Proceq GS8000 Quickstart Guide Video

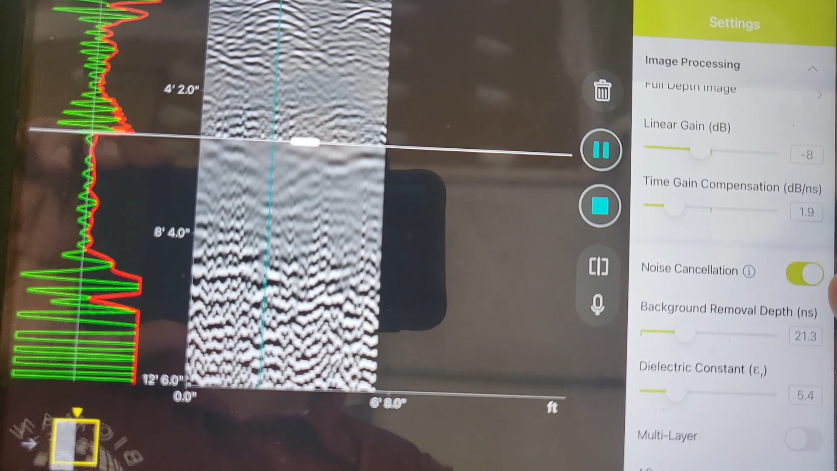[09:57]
We'll leave it on. There's a background removal as well.
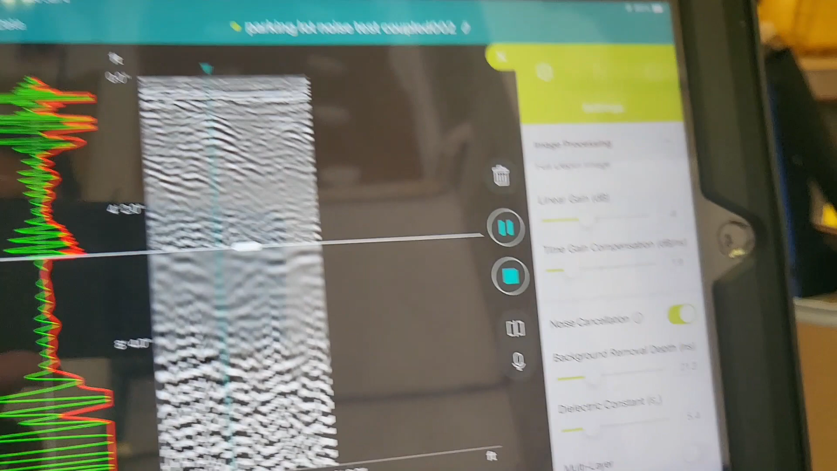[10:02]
That will remove horizontal banding. So if you go ahead and remove that, put that background removal all the way to the right or to the left.
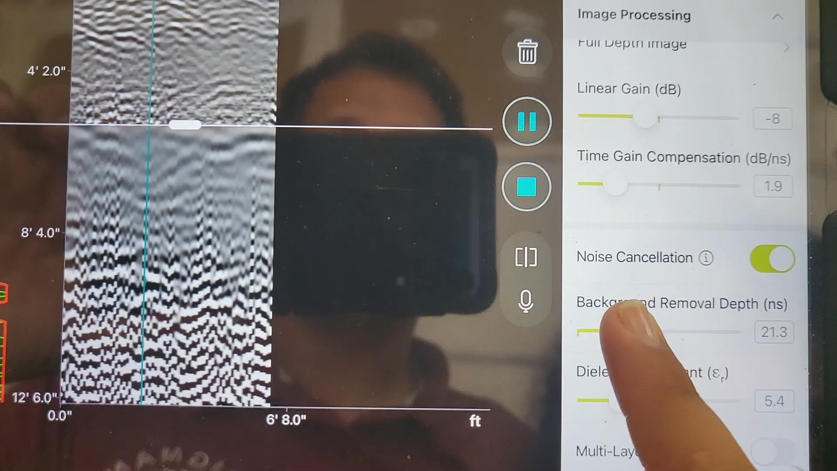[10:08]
Sure. Keep it. Now let it go. All right. It's going to bring in.
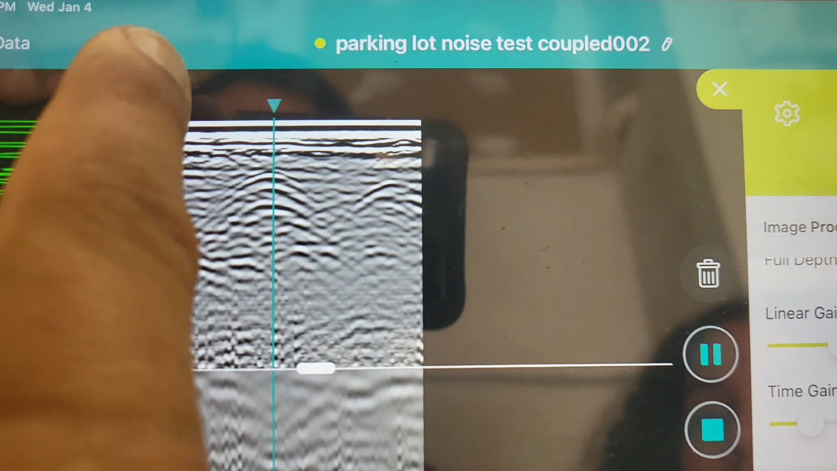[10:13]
And you can see the direct wave now is in here. If she goes all the way to the right.
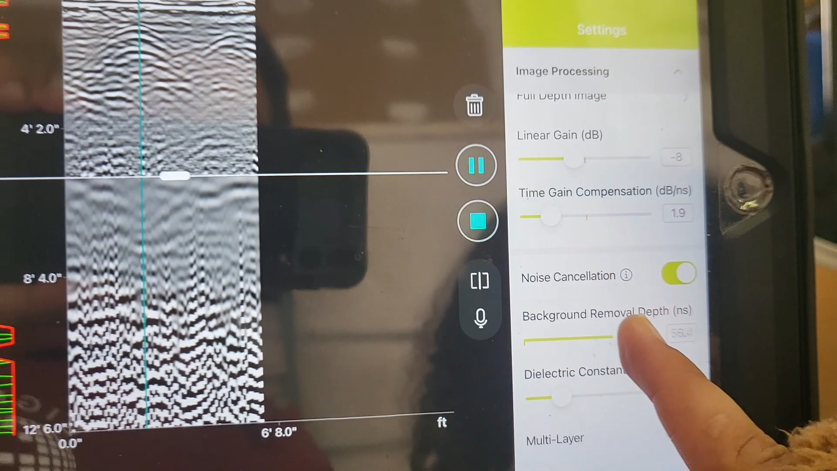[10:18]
Now the direct wave is gone. So it removes all the horizontal stuff.
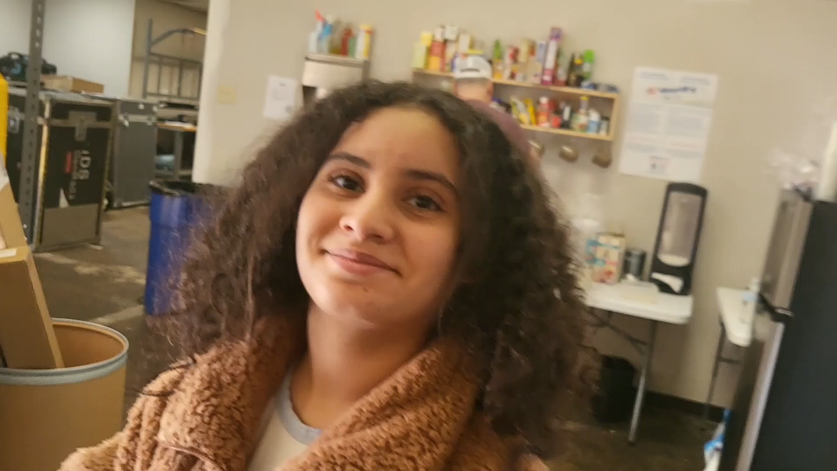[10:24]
Go ahead. It's like magic. Okay.
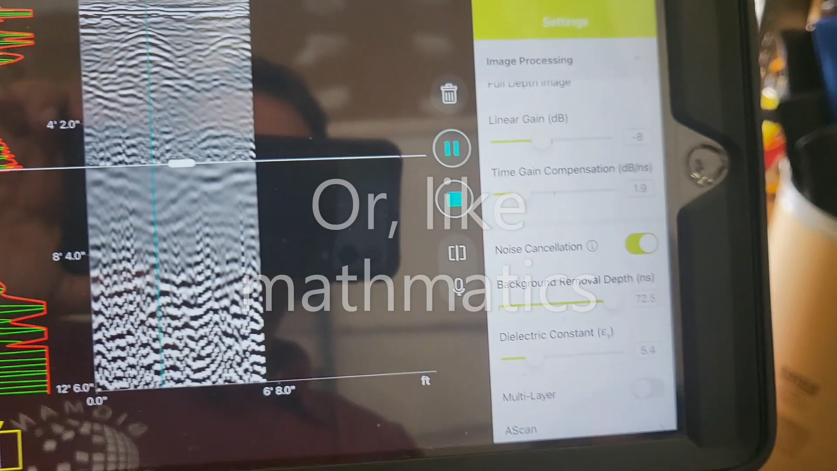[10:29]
So, you know, we'll go somewhere not too aggressive because if you go too aggressive,
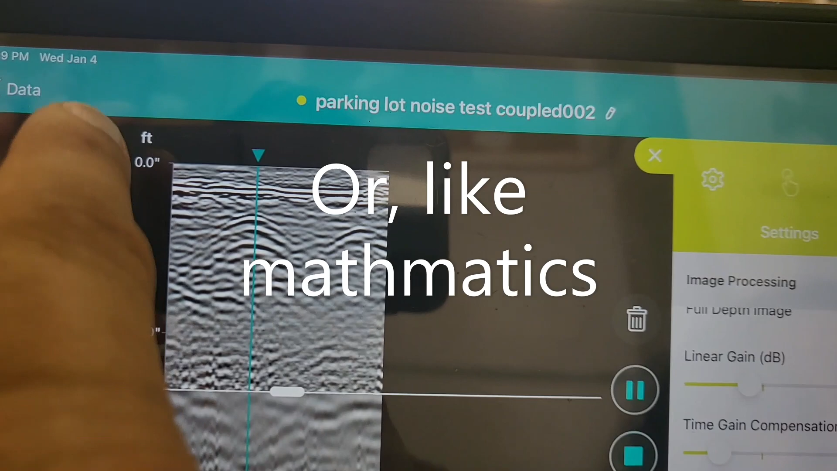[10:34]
you could start removing things you want like the bottom of slab or something like that. Okay. There's dielectric.
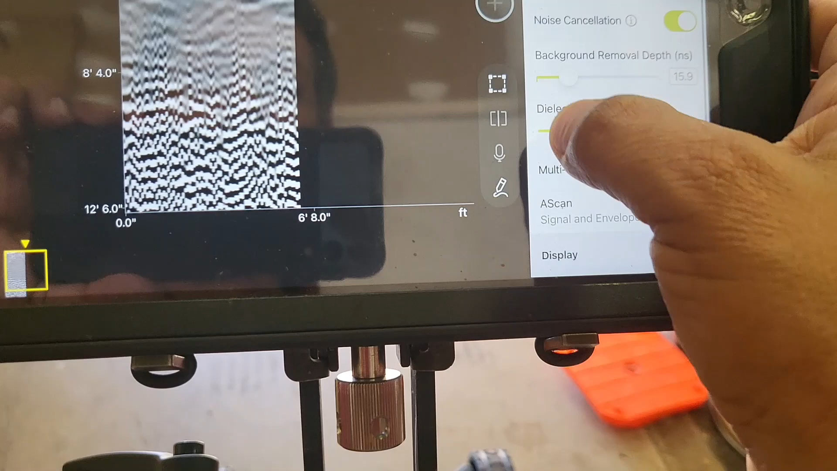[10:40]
So we can adjust to identify, you know, approximate wave velocity and dielectric constant.
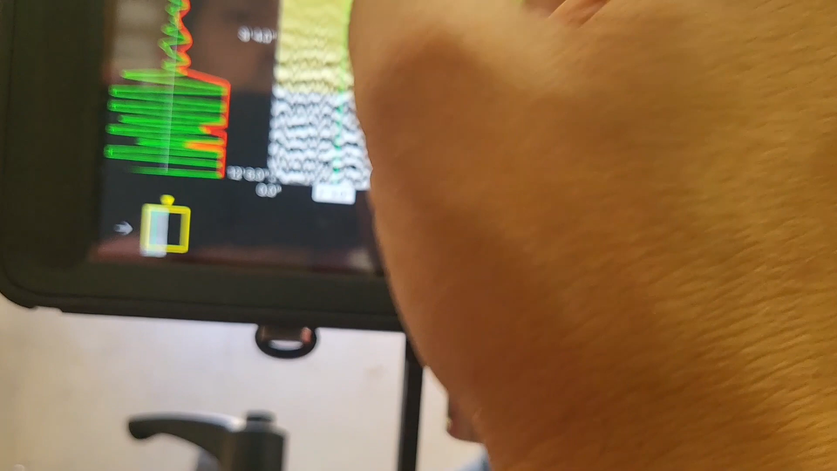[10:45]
So obviously that's too narrow.
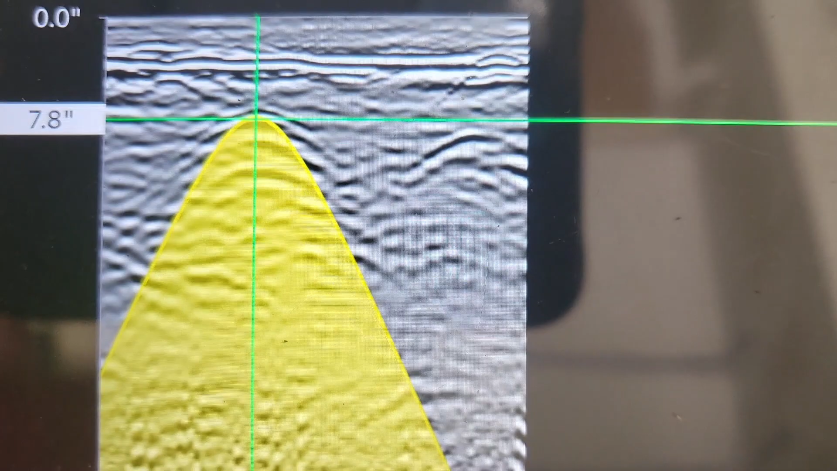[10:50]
Okay. That's too wide. And so we want to get it somewhere that wraps around our hyperbola, something like that, that looks pretty good.
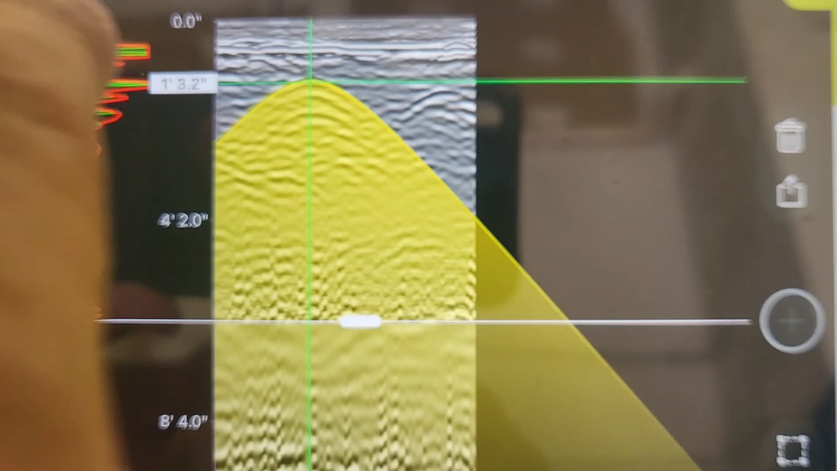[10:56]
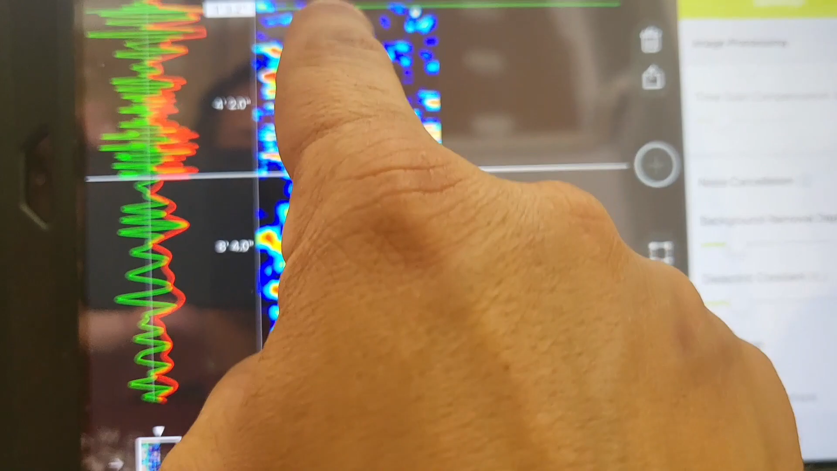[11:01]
And once you have that done, you can actually double check in the migrate inhibitor transform view that you have a dot where your response is.
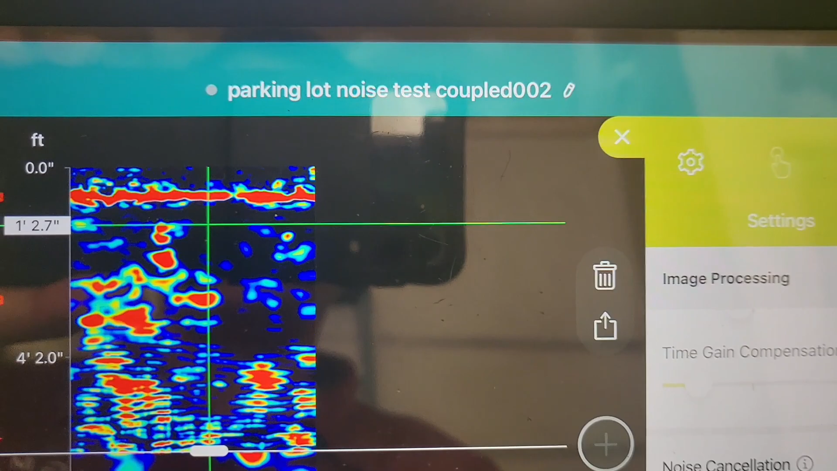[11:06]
And that's exactly what we have over here now.
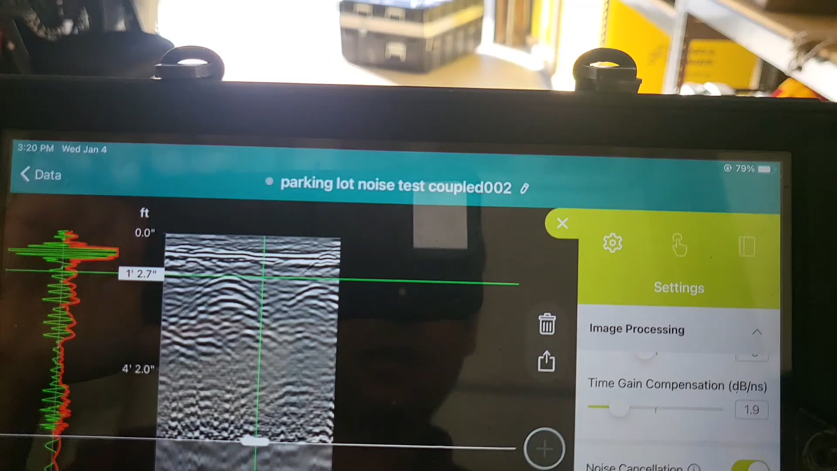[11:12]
All right. As we continue to go down, a scan and envelope.
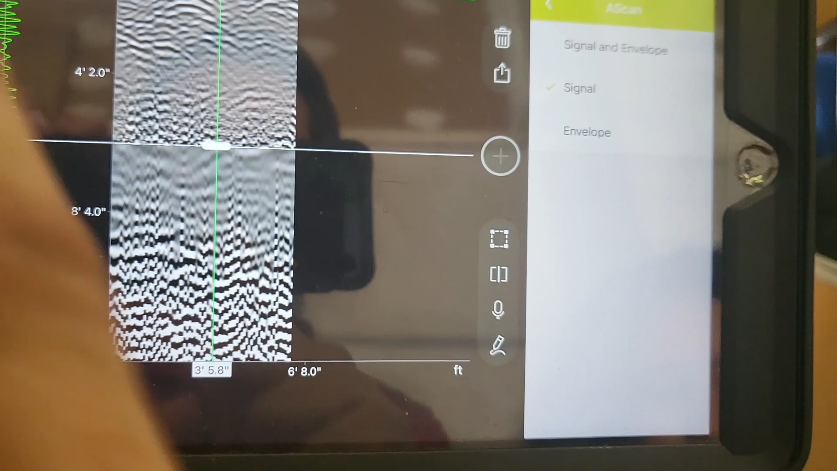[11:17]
So that's basically, do you want just the green signal? Do you want just the Hibbert transformed or envelope?
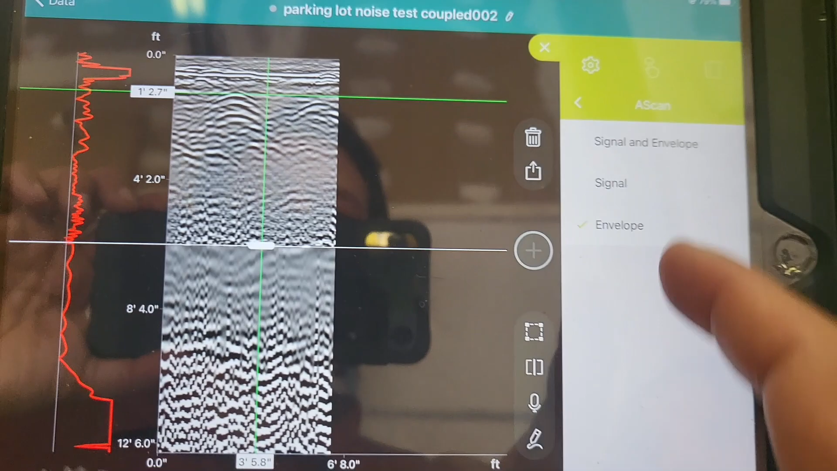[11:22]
Or do you want to see both? I tend to keep on both, but it's certainly your choice. And so that's it.